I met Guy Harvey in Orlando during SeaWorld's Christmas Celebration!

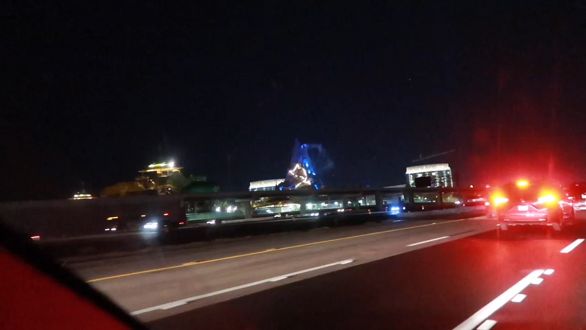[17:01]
Check it out, it's Universal's Volcano Bay Water Theme Park at night now.